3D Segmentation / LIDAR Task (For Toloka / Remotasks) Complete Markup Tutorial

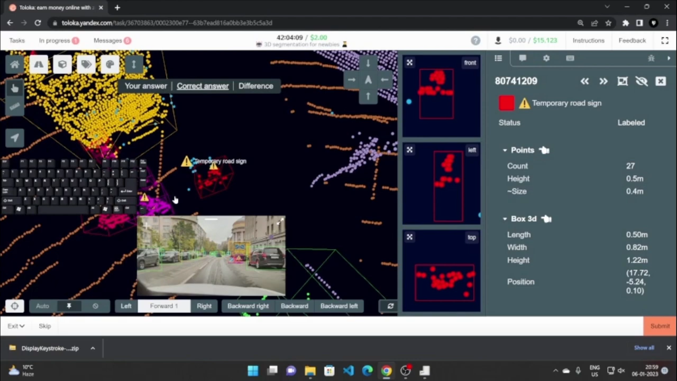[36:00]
So I think not. It is not visible from any other camera.
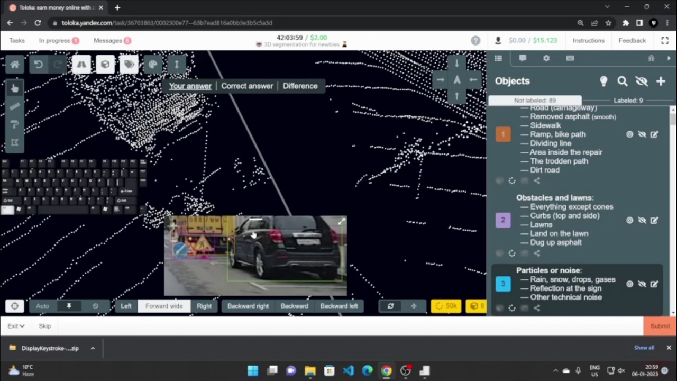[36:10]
No, there is no bounding box for it. And this last one, there is no bounding box for it. Okay, but it is still there in the correct answer.
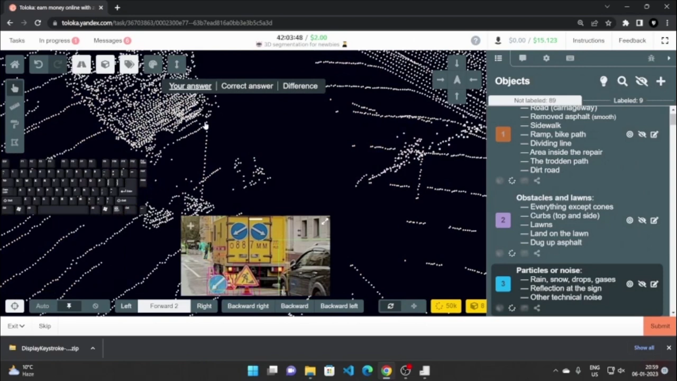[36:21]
So how do you create a bounding box or a 3D box around an object which is not present in the 3D annotated scene? So for that, we will use plus here, and we can add our own boxes.
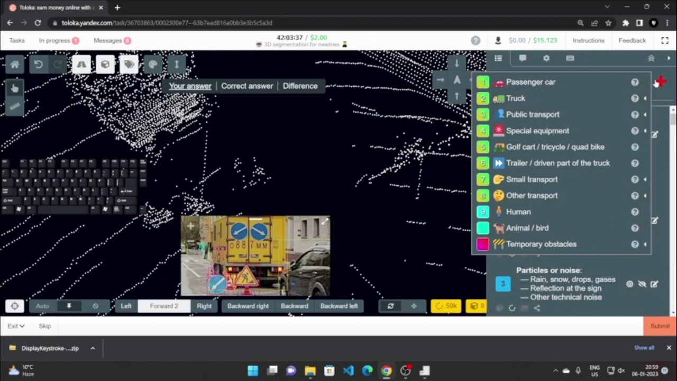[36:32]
Okay, so we are adding a temporary obstacle and temporary, I guess it's a barrier or temporary road sign. Okay, so it's a temporary road sign.
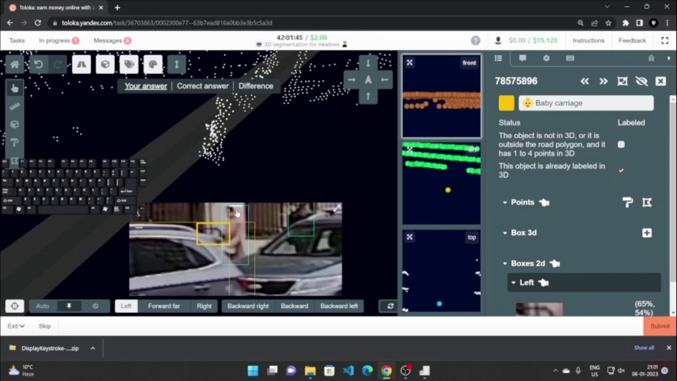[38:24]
carry on with our marking of this lady. Okay, so we'll just mark it like so, and then align with the difference or the correct answer.
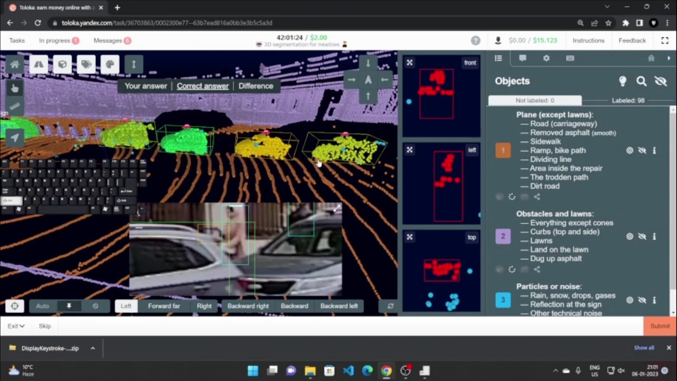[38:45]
mark everything or paint everything according to the correct answer by checking your difference. Okay, and that's it. And make sure when you submit in the task, it's all green. There should be no missing points.
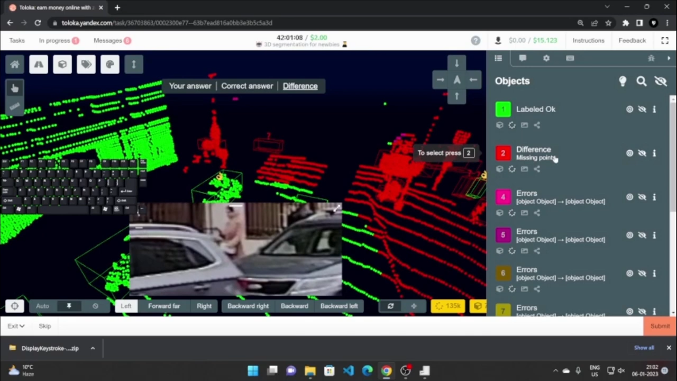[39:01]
There should be no errors. Like there are so many errors here because there are points like these which I have wrongly marked. So if you put your time and effort into it, and then you will be easily fixing these errors, and there should be no problem. Just make sure that before you submit, all the boxes are properly placed. There should be no poorly placed box.
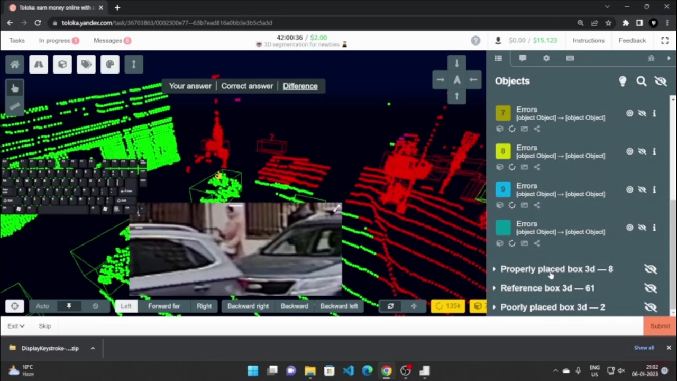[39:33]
Okay, and there should be no errors, and it should all be labeled okay. And then just let me just come back to my answer. Then when it is all okay and there is no difference in your answer and the correct answer, just click, just go down here and click on I have scanned all the points.
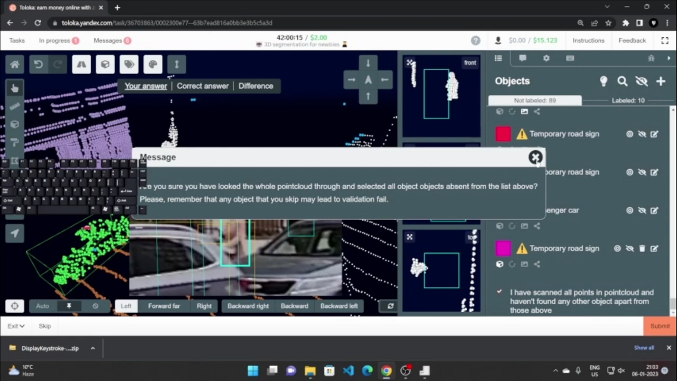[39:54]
Okay, and when it's all okay, then you can just close this window and submit.
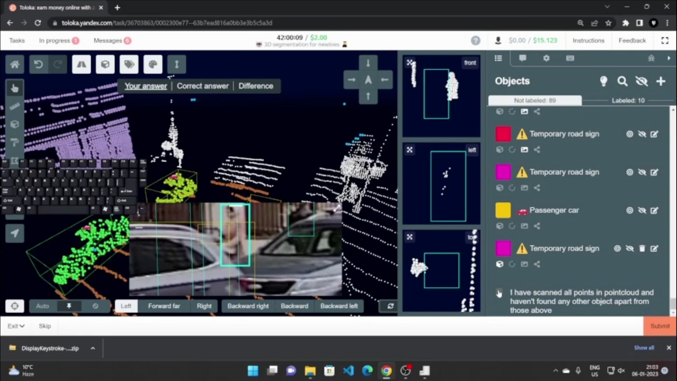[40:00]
Okay, and I'm not going to submit because this is not correctly marked. So yeah, this is the basic task that you have to do, and I hope you guys
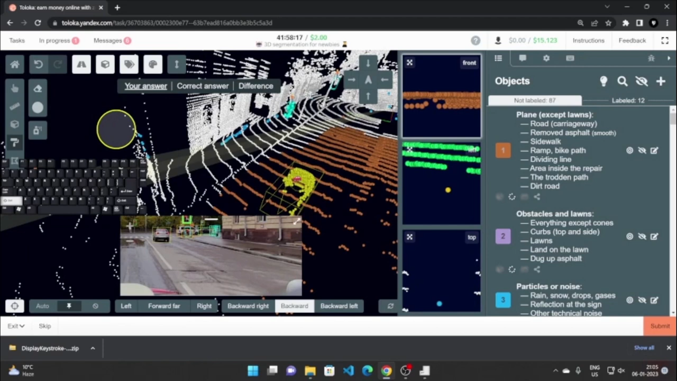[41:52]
Let me just paint this out, and by clicking here, then pressing W, then pressing Shift, and then I can just remove this. There should be no noise here.
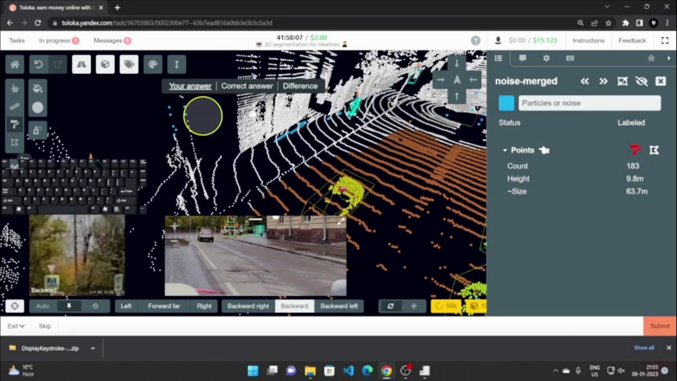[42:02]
Okay, so the correct answer shows that it should all be purple. So let me just
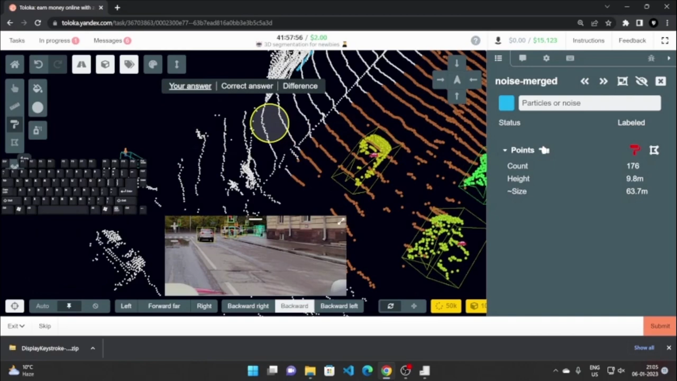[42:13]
make this purple by going here and then painting it out as purple. So you get it now.
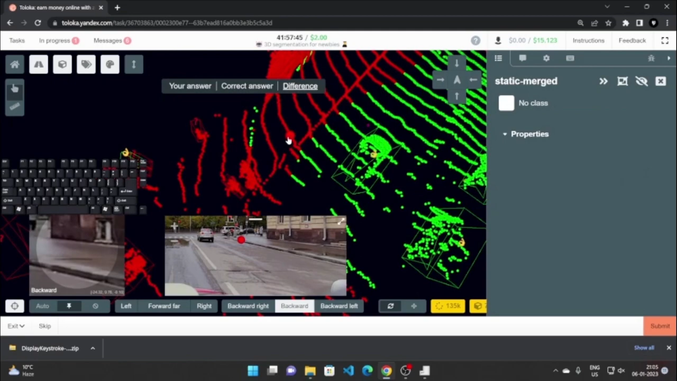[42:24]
All the obstacles are to be marked purple, like the pole, like the edge of the curb. As you can see that the edge of the curb is also marked as an obstacle,
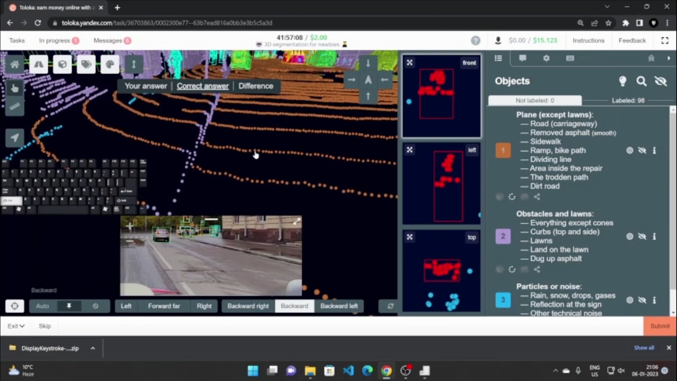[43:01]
Okay, so yeah, all the buildings are purple colored. All the particles in this space are noise and have to be colored blue.
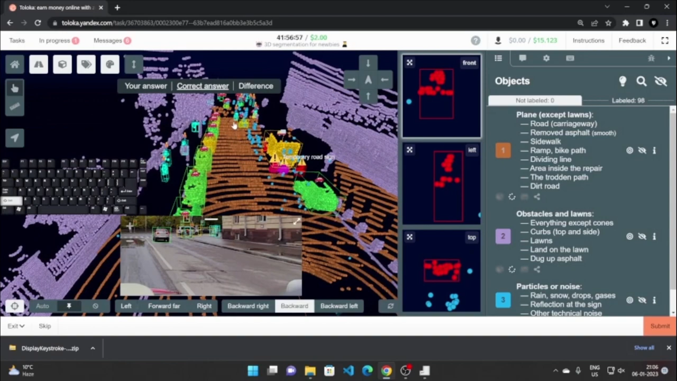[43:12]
All the cars are different, green or yellow colored. All the skateboards, like this is a skateboard or a scooter or a cycle,